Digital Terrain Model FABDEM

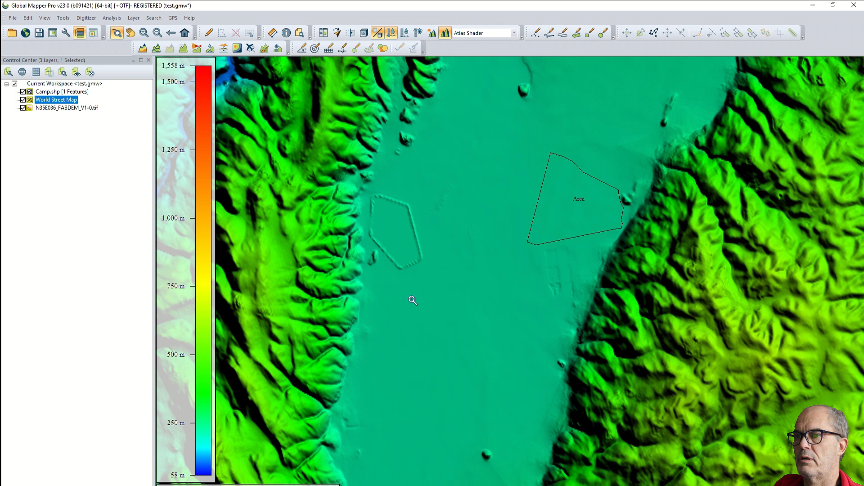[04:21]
georeferenced let's zoom in a little bit this area now let's as a first produce the contour line generate contour here I can give the name of the layer one meter equidistance is fine I increase the resolution five meter resolution the important is that you limit your analysis to the area visible on the screen so
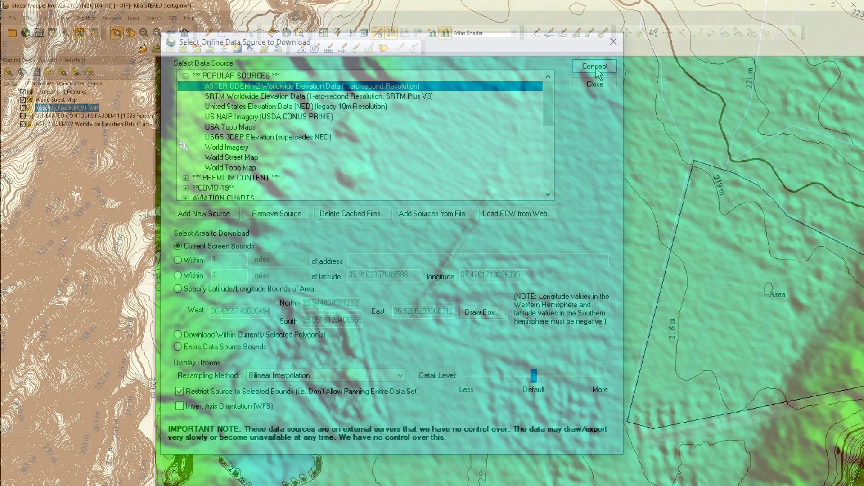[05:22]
see visually Aster GDEM digital terrain model has a very different appearance obviously this plane is not plane anymore especially
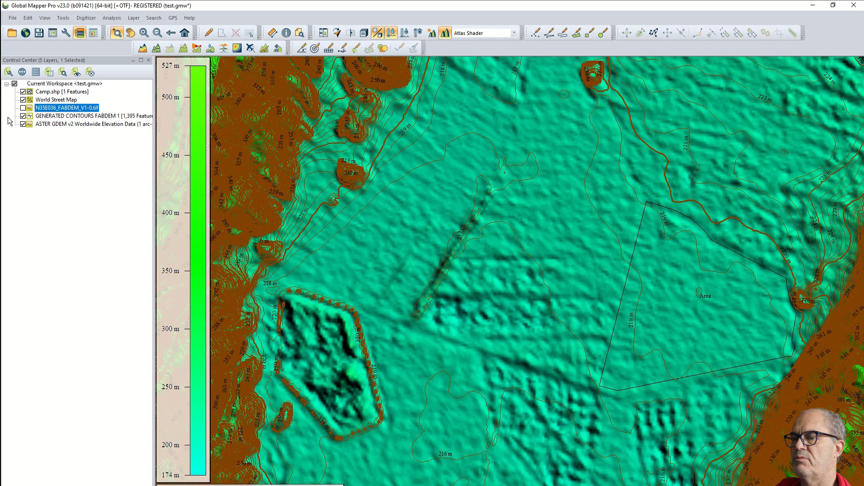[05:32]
the lagoon is not properly displayed let's do exactly the same contour line with the same parameter I go to analysis
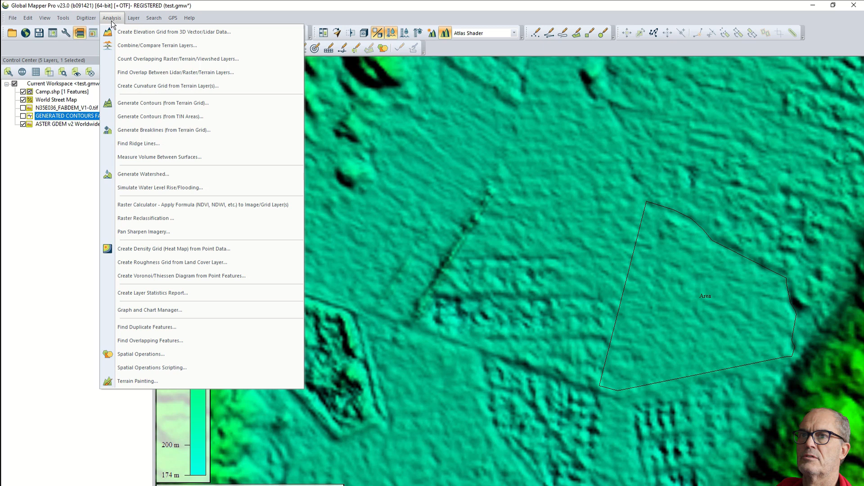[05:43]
generate contour I call Aster one meter
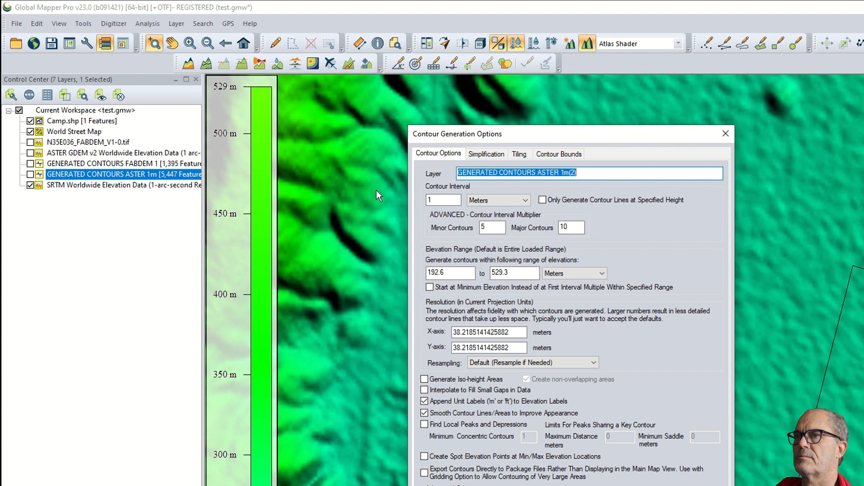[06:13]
SRTM one meter interval same resolution and cropping it to the visible data
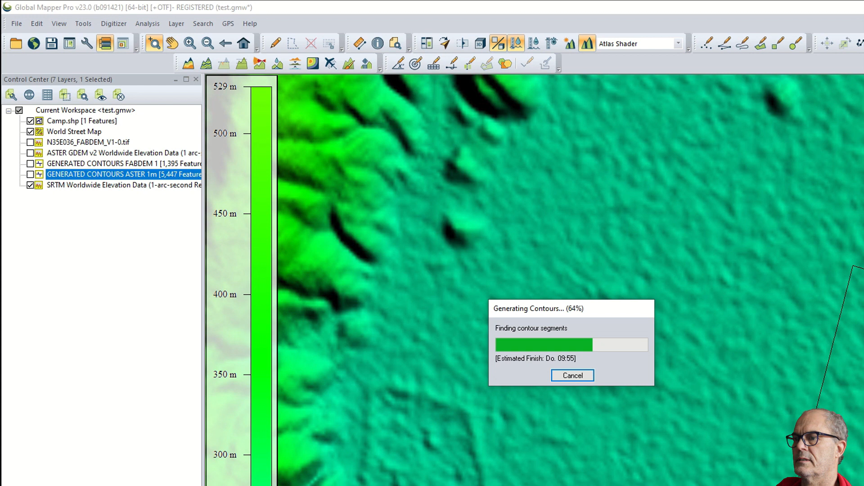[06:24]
here again a total different result now
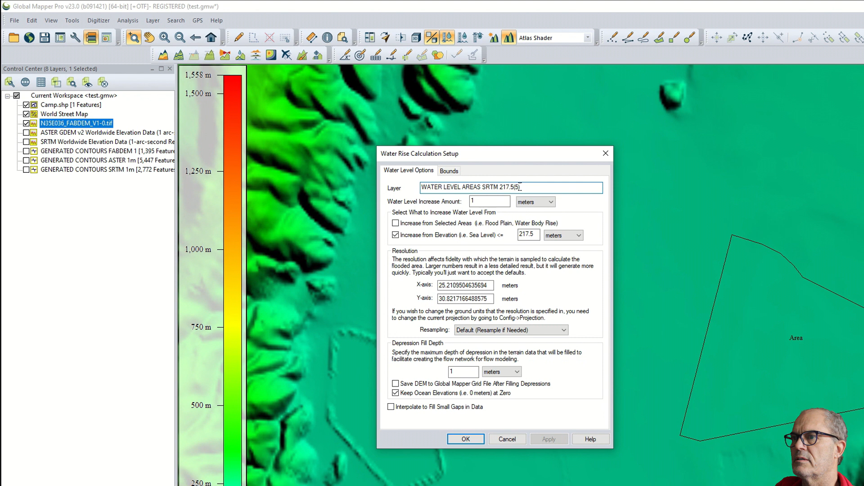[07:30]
the water floating at 217.5 meter with the fab dem digital terrain model and see what happens
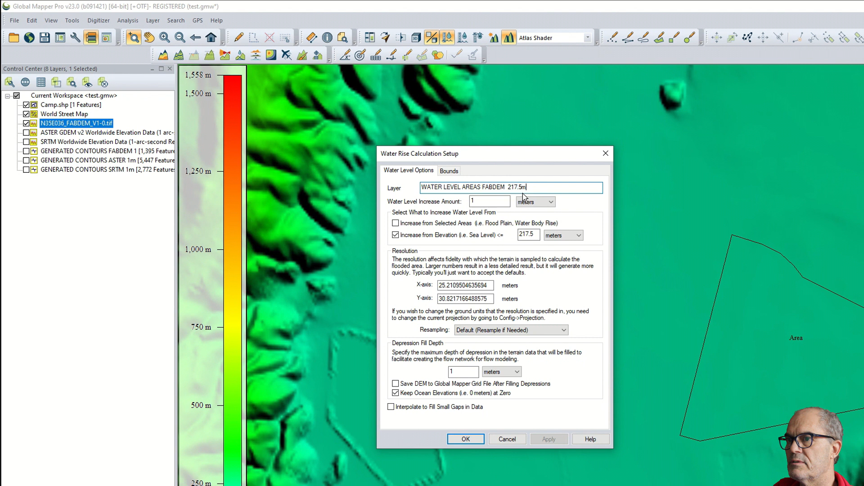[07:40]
here we click on increase from elevation to 170.5 we can increase the resolution this time make it 10 meters so it
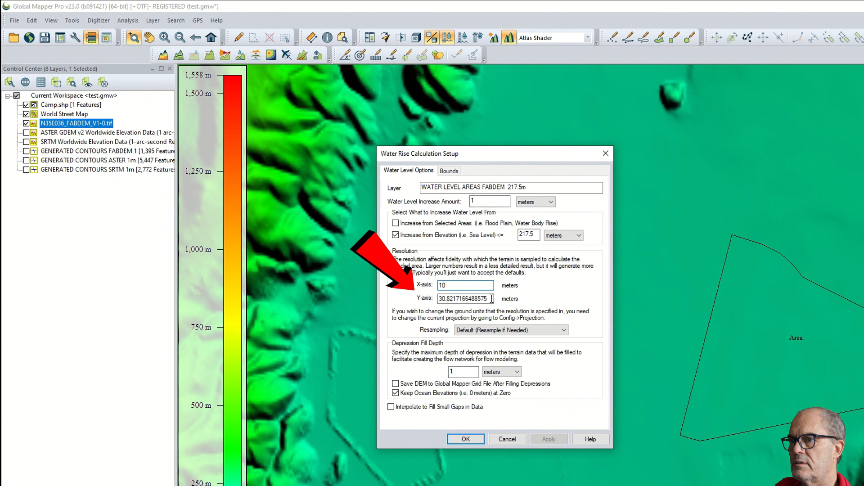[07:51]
will be quicker and important we crop it again to the visible data we see this is the area floated at this elevation let's
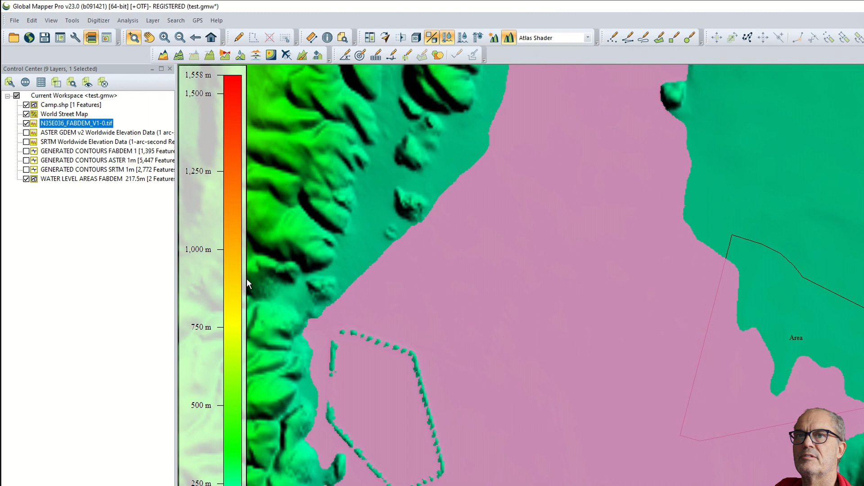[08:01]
see what happens with the other digital elevation model let's see what happens with the other digital elevation model this time we take Aster GDEM as a digital elevation model analysis
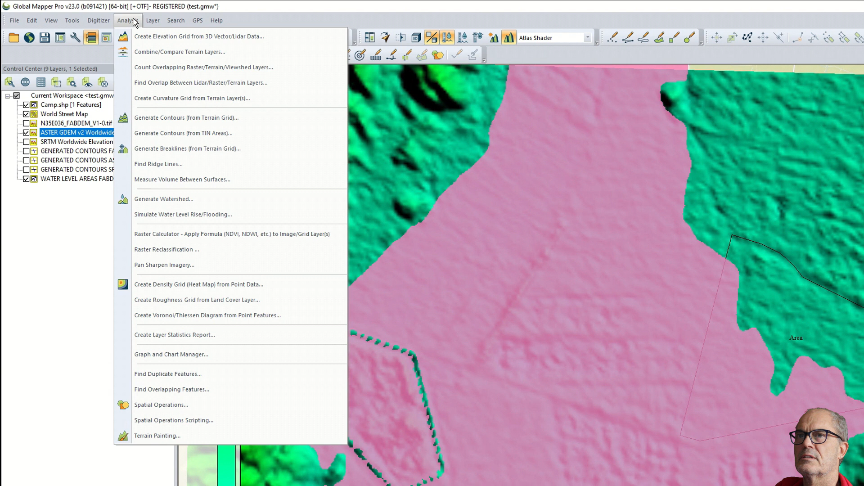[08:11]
simulate water this time it is called Aster same same 10 meters resolution
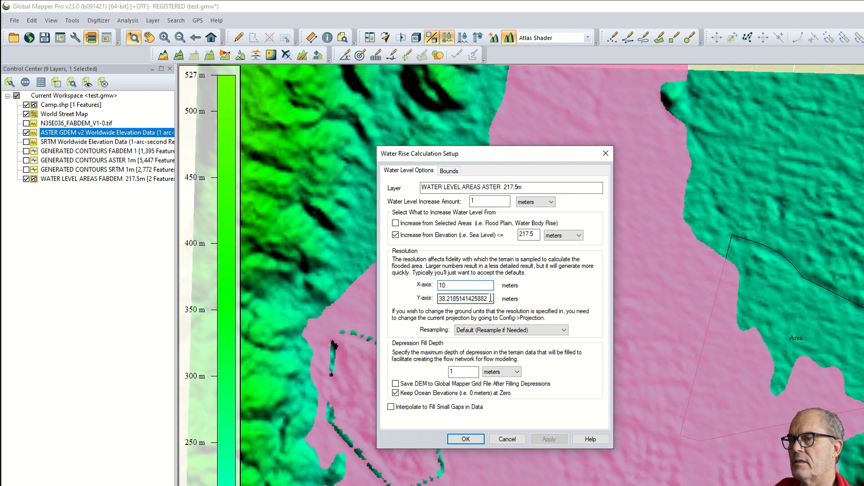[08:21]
cropping okay let's compare we have a total different result apparently the absolute elevation of the two digital elevation model are different let's make it one meter less
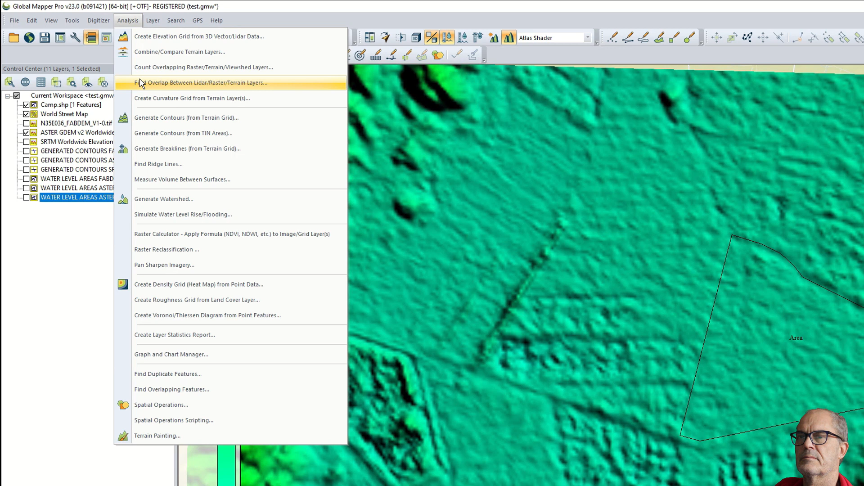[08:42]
okay probably now we can compare this is the floating with fab dem and this is the floating with Aster here you can see the quality of the result looks much better with the new digital elevation model but let's make the last experiment with SRTM
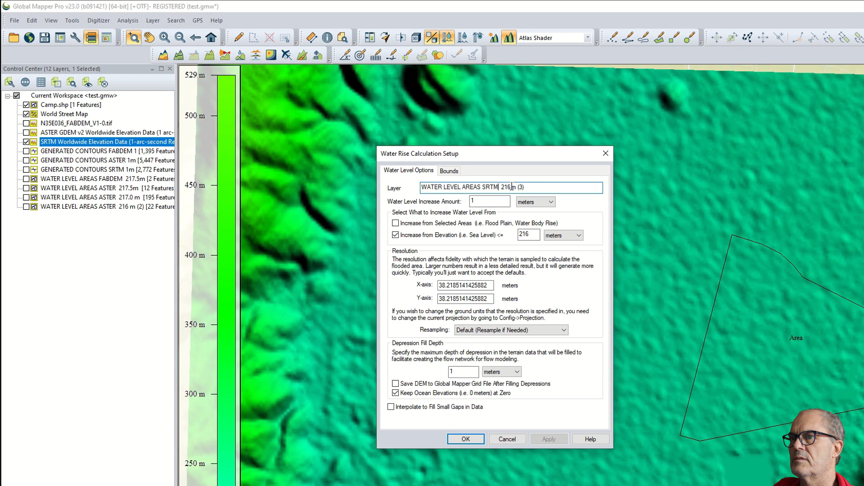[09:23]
i select SRTM on the same way i simulate the water rise i call SRTM here 16 10 meters resolution and cropping on visible data you see obviously the quality of our new digital terrain model is better definitely it is not good enough for water supply or for drainage or for flooding analysis on low scale
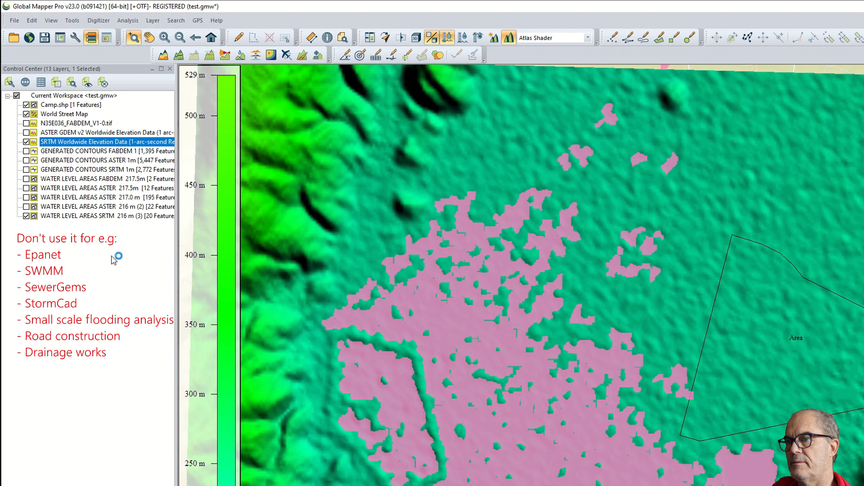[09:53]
area but i advise you for the future to use this new elevation model because this gives you better result